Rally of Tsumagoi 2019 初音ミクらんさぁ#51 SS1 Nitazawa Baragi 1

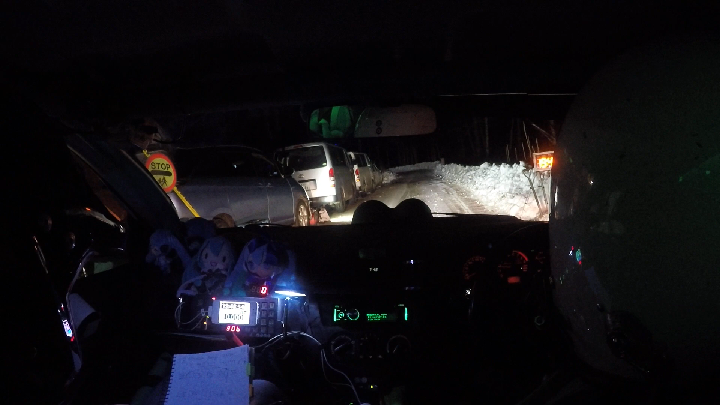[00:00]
5、4、3、2、1、スタートスタート!いいスタート!左5、30
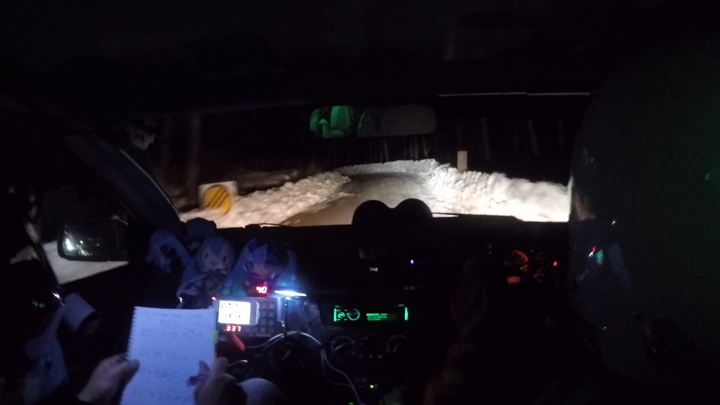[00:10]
左5から65から6ね
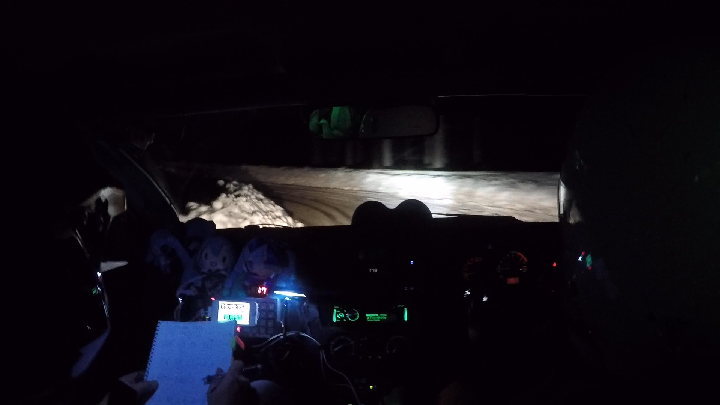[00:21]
右5から3、ロング、ロング5から3?うん、5、3、5で、3がロング、ロングはーい3で、これが、あれね5、5かな?アンド左6、オープン20オープン20ね右230左5、舗装、アンド